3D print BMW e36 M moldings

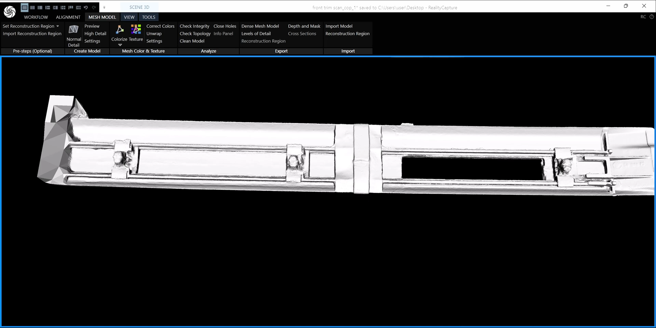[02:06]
The scans have some imperfections here and there, but these have enough information to make an exact model.
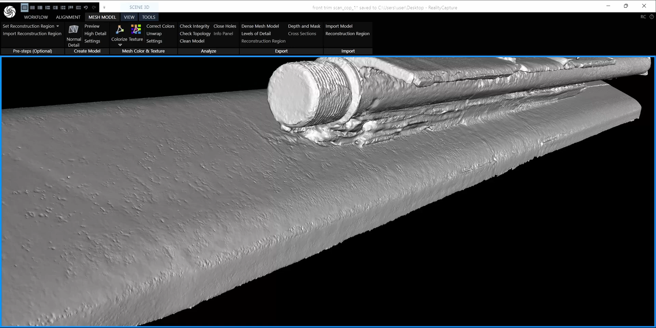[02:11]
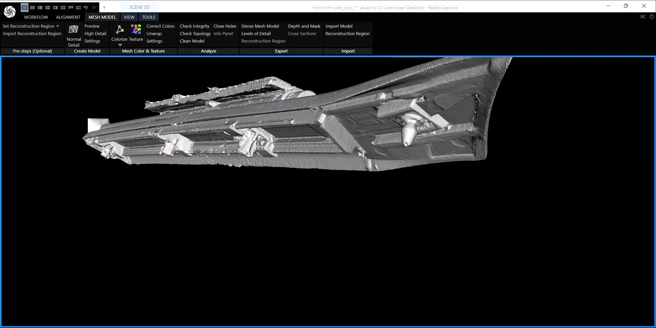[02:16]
I'm starting to model with this side scan I have from way back.
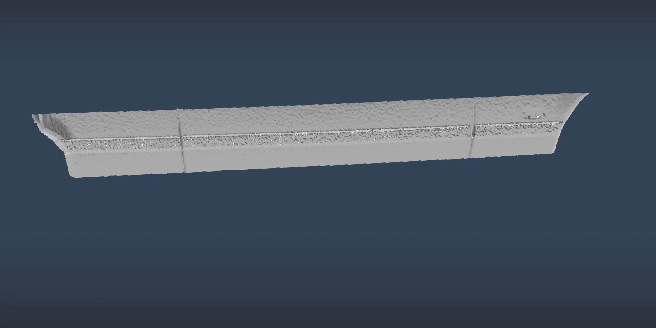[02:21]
It's not high resolution, but it's volumetrically accurate. The E36 isn't actually a boxy car.
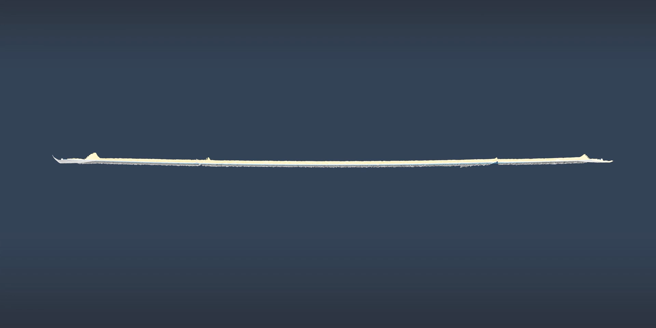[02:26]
The side has a lot of curvature.